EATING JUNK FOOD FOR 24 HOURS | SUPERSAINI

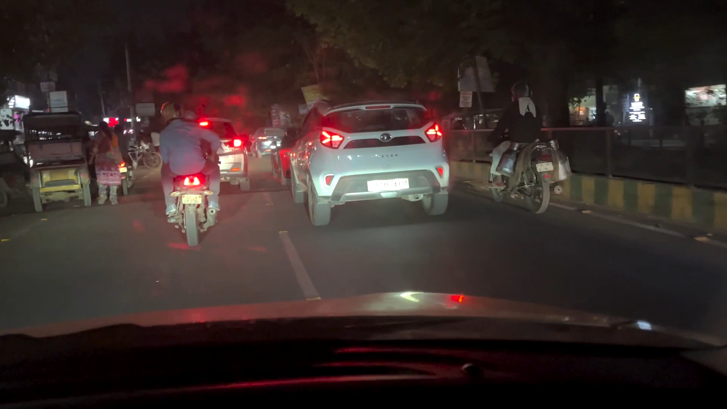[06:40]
ये वाली गाड़ी दिख रही है आप लोगों को, ये पोर्श बॉक्सर।